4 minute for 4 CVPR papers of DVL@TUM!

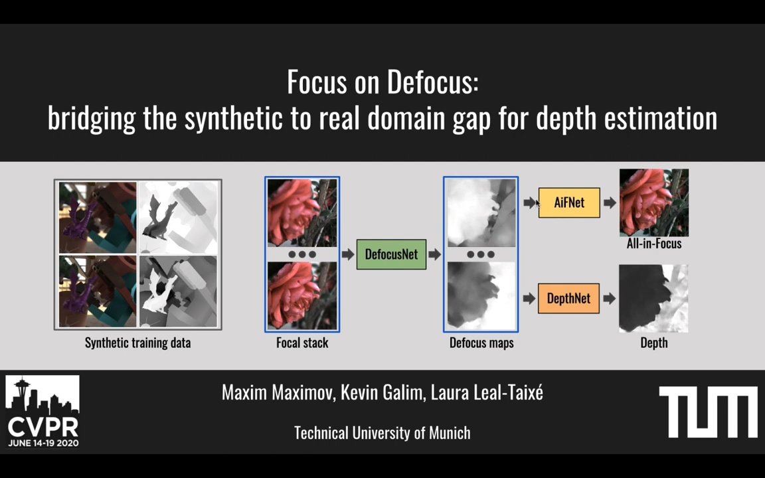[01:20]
In this work, we focus on depth estimation from a focal stack that is trained only on synthetic data but still can generalize to real data. Depth estimation models are hard to generalize outside their training data domain.